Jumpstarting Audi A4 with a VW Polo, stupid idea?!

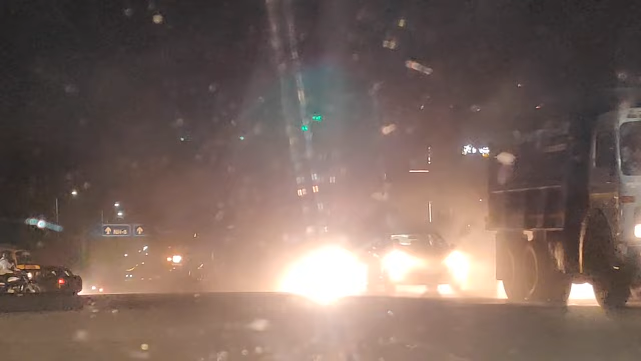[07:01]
Okay, it's just gonna come. It's there. It's red light. Okay, it's gone.